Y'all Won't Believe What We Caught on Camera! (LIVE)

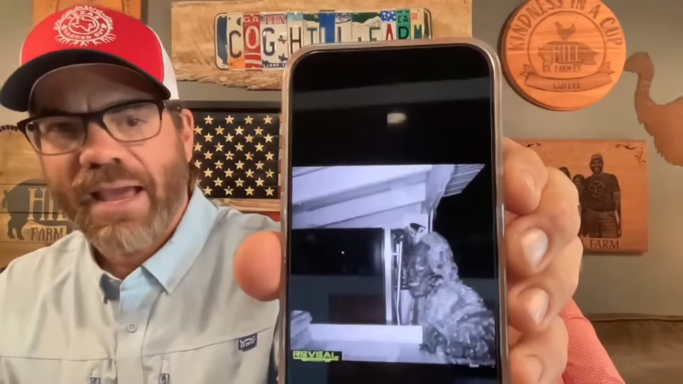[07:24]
All right. Jason sends me this picture. And I'm looking at my watch, and y'all know that I can't see your comments. Yes. Yeah. And so I'm like, this?
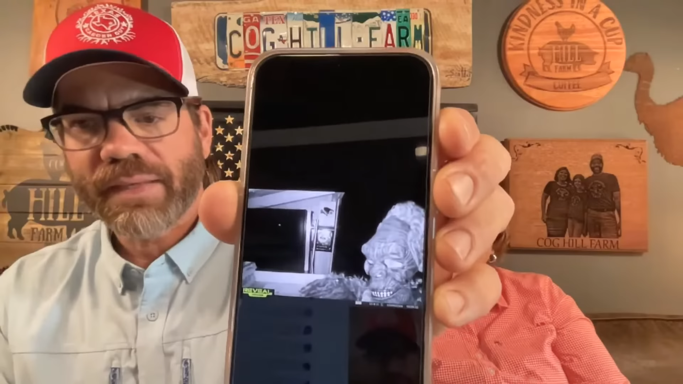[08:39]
is at my farm stand and they're fixing to steal my eggs with a mask on. That's my first thing.